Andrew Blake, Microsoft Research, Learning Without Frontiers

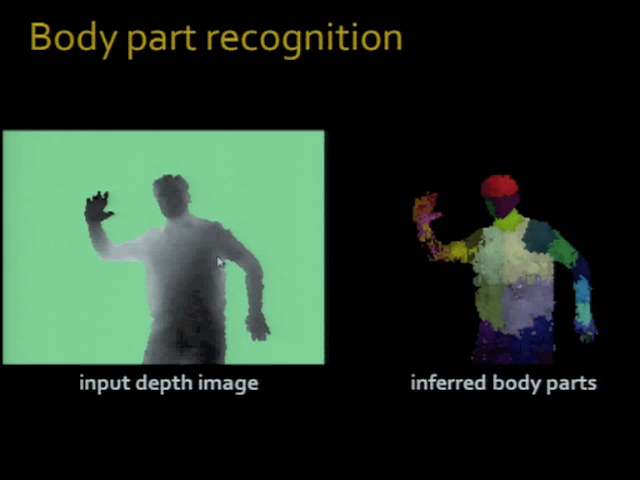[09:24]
So, here we are. The depth camera does that for you. That really is a breakthrough. Now, the next step is to take that depth image shown on the left here and infer the different parts of the body. So, this inference, this is using machine intelligence technology, is happening in a fraction of a second.
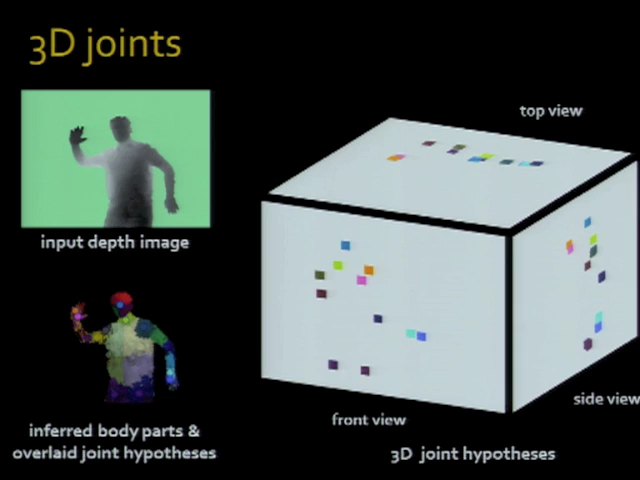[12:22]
And that's what's happening here. These are, I don't know if any of you are into psychology, but if you do psychology at university, you probably learn about Johansson figures, which are these figures where you label every joint of the body with its motion. And it's amazing how you can recognize, isn't it, what the body is doing just from those joints.